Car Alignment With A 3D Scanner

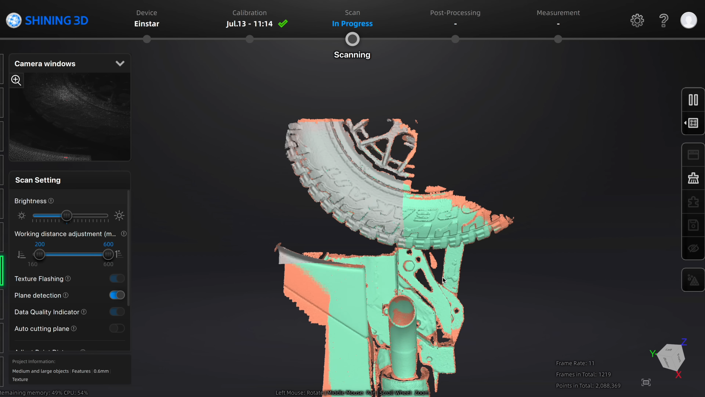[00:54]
I should also be able to tell if the rear axle is lined up with the frame, which is a thing I haven't done on the Viper yet, or the race car.
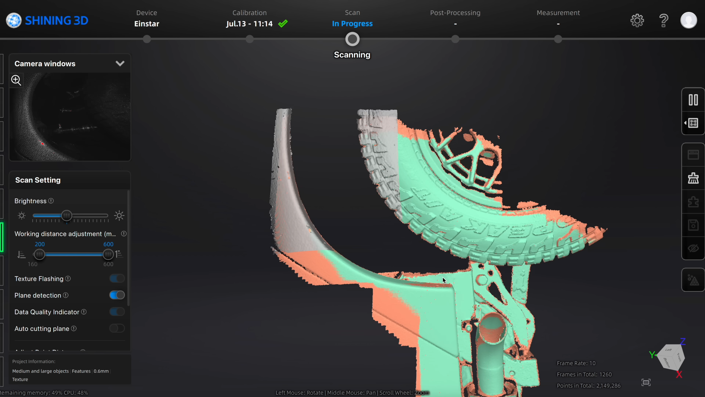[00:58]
Also, I have a new scanner.
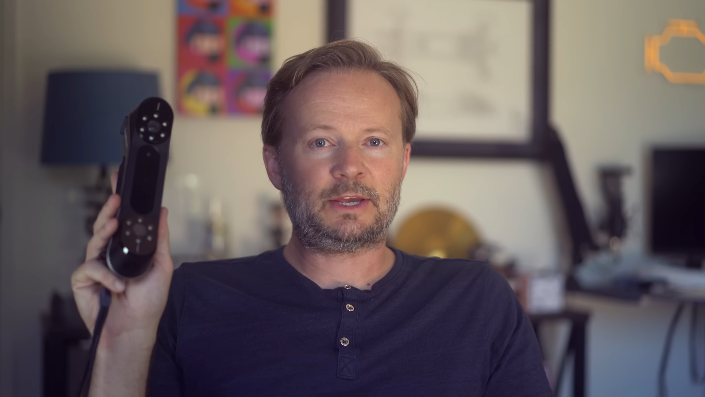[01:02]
This is the Creality Raptor. This is the new competitor to the Einstar, which is my current favorite scanner.
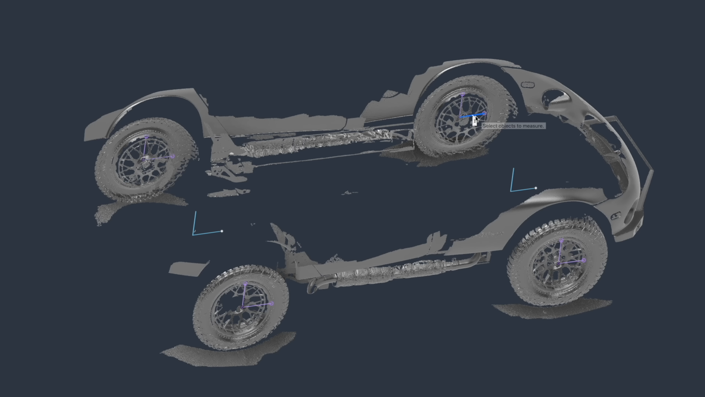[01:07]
So I'm going to scan the Viper with both of these and measure the alignment in CAD.
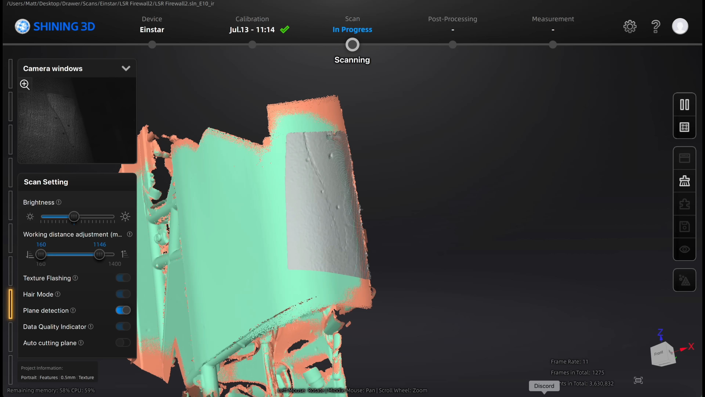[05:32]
The other issue I had with this scanner is that it will sometimes lose track of its location and throw garbage data on top of your good scan, but Einstar added a rewind feature in the software that fixes this.
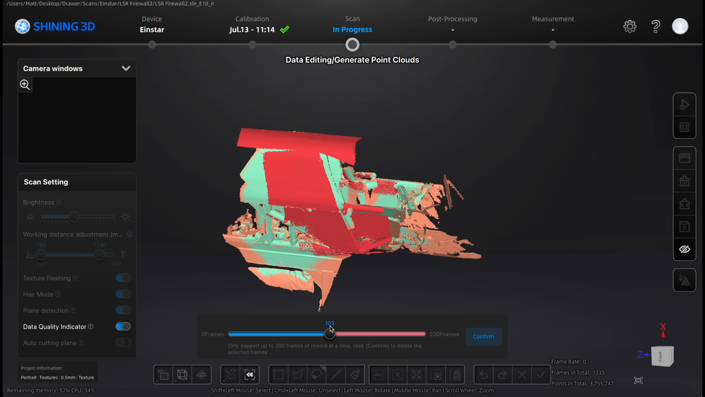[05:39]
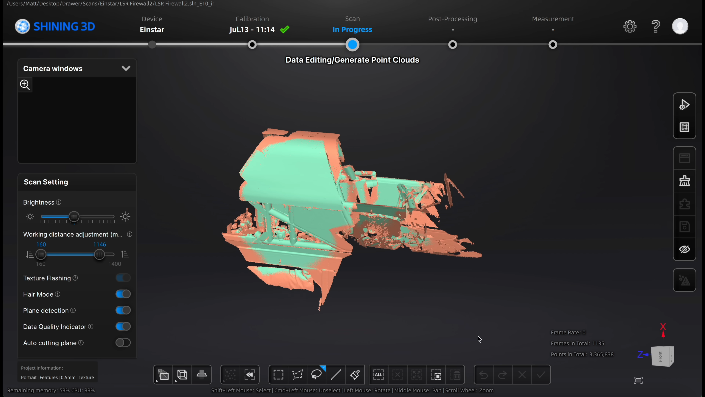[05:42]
In fact, the software has improved a lot since it came out, helping tracking and adding features, and they've added a Mac version,
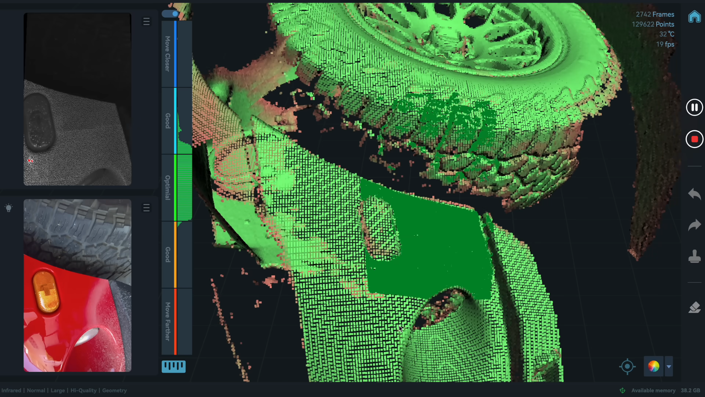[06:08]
It also has near-infrared scanning, or NIR, which is kind of the same way the Einstar does it.
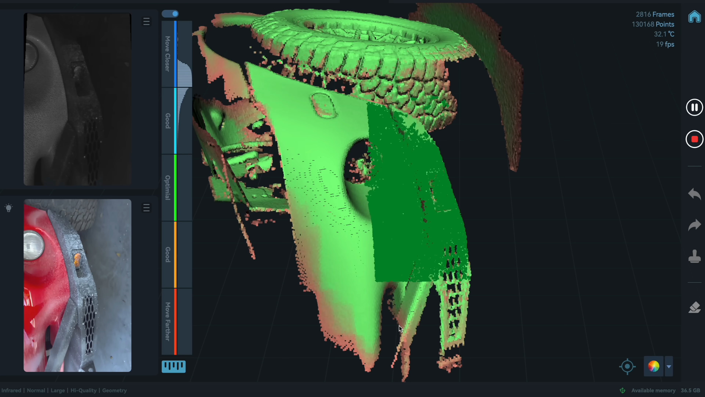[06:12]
NIR is great because it can pick up on geometry, so you just need something other than a flat surface for the scanner to work. The blue laser, however, requires targets, and I hate targets.
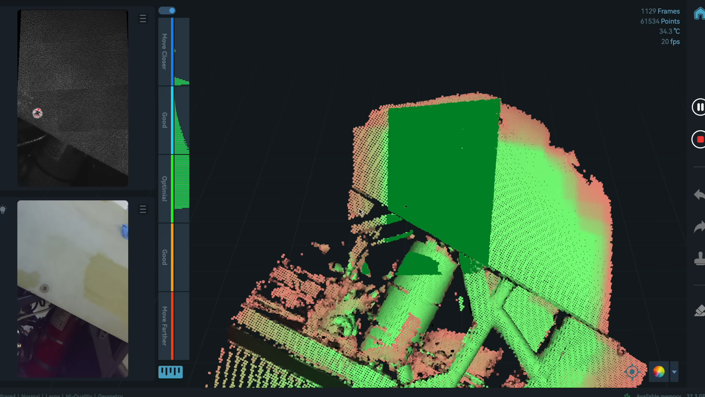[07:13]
It did get the scan, but it took about twice as much time.
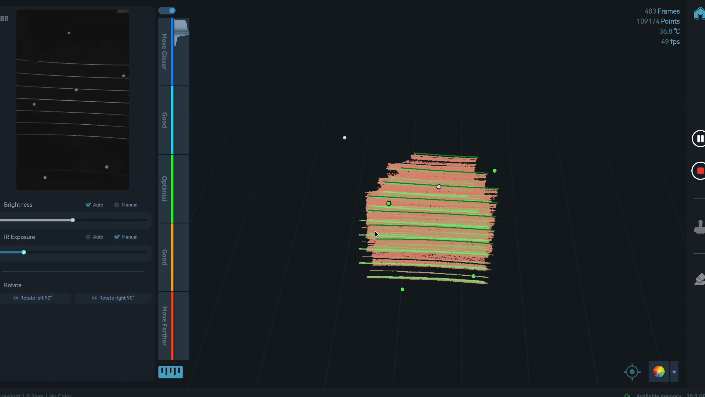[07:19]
I tried with the blue laser, and it did get the surface after sticking on several targets. It would have been faster and better with more targets, but I don't want to stick on targets for the next 20 minutes just to spend an hour taking them off.
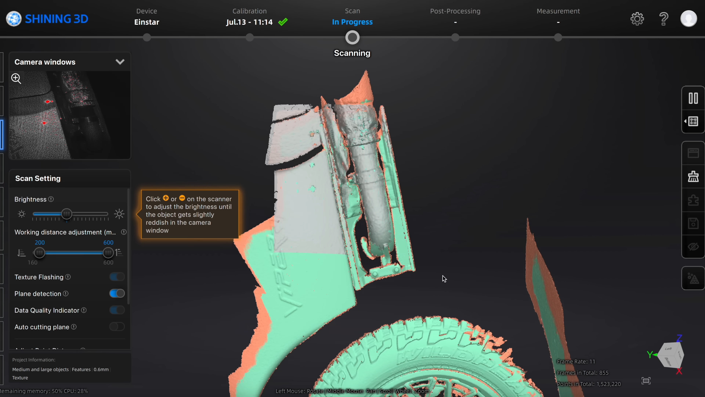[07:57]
The Einstar does this really well, especially if you know how it likes to scan, which is lots of complex geometry.
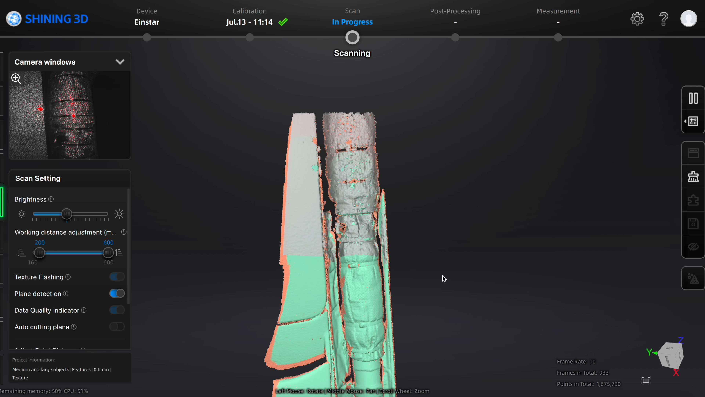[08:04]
Fortunately, I don't have these side covers on the exhaust, so there's lots of details in there to keep the tracking.
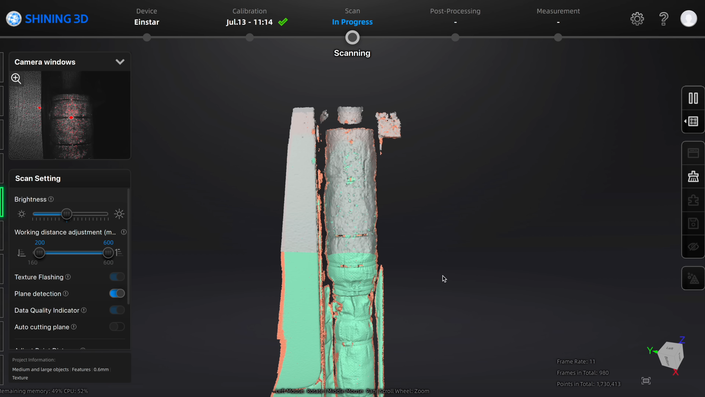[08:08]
The Einstar software for Mac is still in beta, and it mostly works great, except I kept getting this error, so I switched to Windows where everything worked fine.
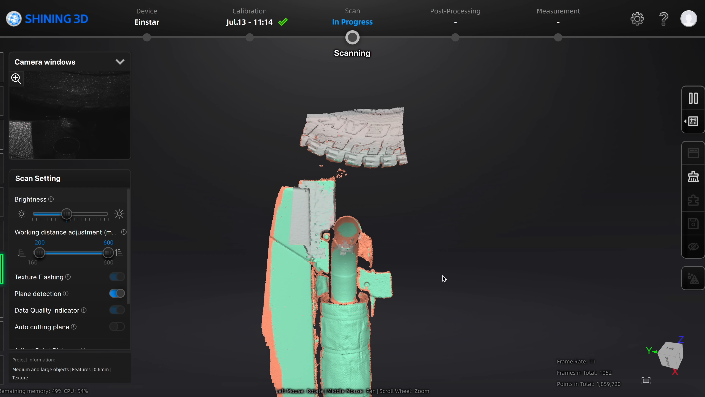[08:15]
The Einstar software has a decent set of features.
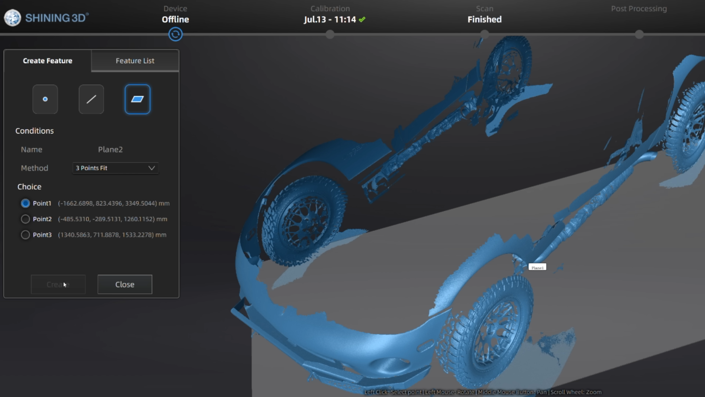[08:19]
It gives you a lot of sliders and switches to clean up your mesh and keep it reasonably sized.
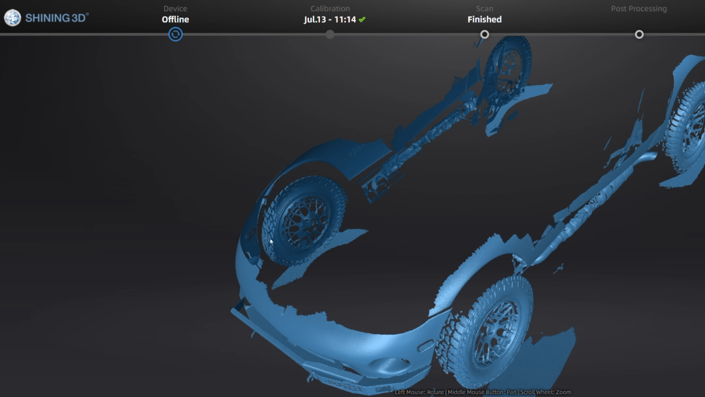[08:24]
It also has the ability to use geometry to align your scan to a coordinate system, which is really nice.
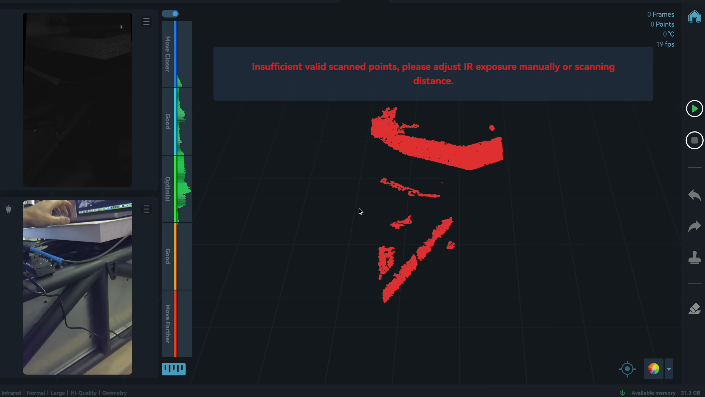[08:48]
You get the impression the software was removed from the oven well before it was done cooking. Scanners usually have problems with repeating patterns like tires or wheels,
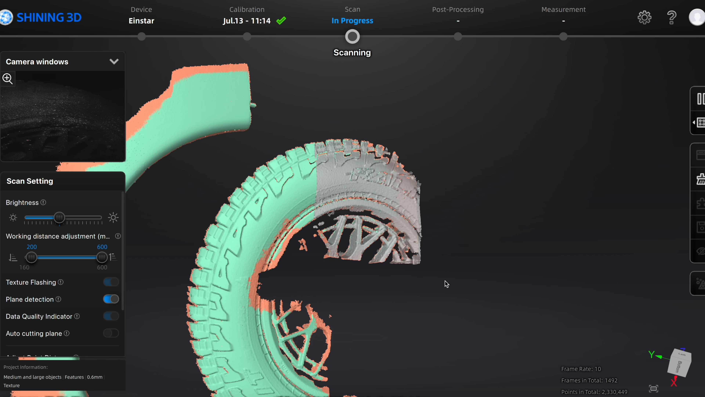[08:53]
but the sidewall branding on these Falcon Wild Peak tires is big enough that both of the scanners had no problem tracking it around. So, shout out to Falcon.
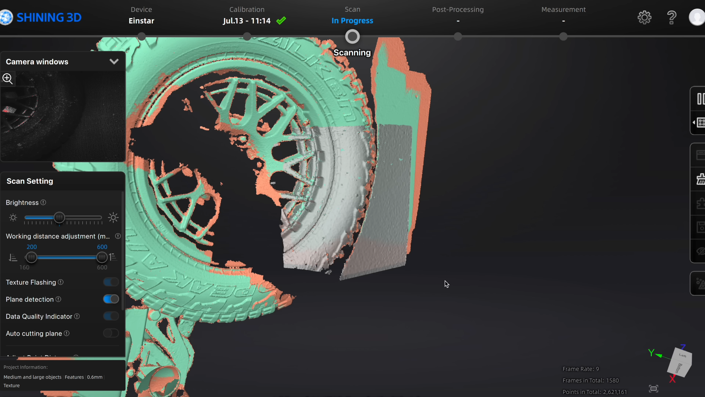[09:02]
I'm sure this is exactly why they put the raised letters on their tires. Creality has limited setup settings. I'm scanning something large, but if you select large, it seems to ignore smaller details and lose its tracking a lot more.